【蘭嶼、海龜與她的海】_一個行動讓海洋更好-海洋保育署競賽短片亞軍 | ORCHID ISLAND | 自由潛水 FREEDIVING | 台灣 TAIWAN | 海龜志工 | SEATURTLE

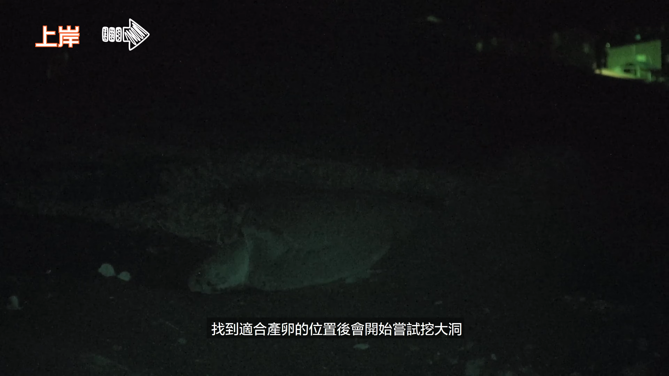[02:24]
一切顺利，就会开始用后肢挖小洞，然后开始产卵。我们会在这个时候放入投标器，
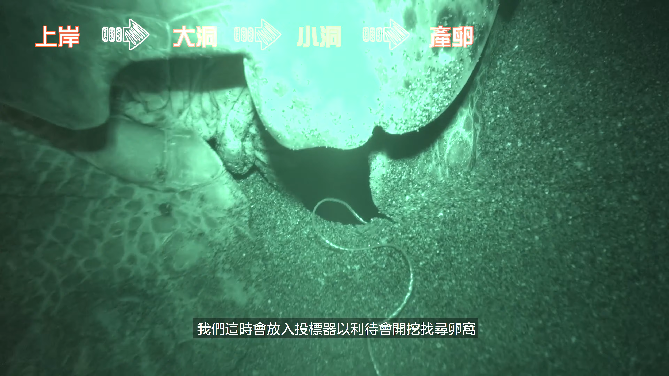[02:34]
以利待会开挖的时候找寻卵窝。